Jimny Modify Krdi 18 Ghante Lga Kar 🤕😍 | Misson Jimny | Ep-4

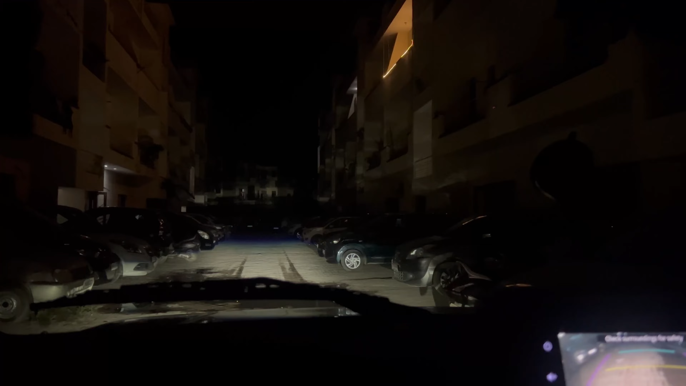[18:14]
लग अशास होता ना जो अलग लेवल का वो दिखाते आपको यह देखना यह देखिए वाई साइड में लाइटिंग ऐसे लग रही है ऐसे पीछे को बूतिया वेली वाला अब बाई कर दो